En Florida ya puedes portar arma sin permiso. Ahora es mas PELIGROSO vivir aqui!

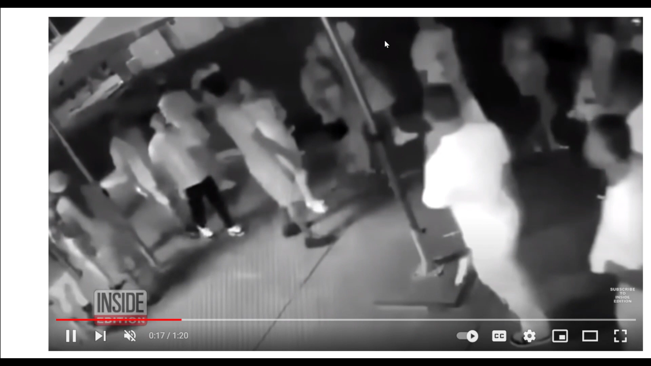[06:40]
Mira, este creo que es este que está aquí. Este saca una pistola, le dispara al otro.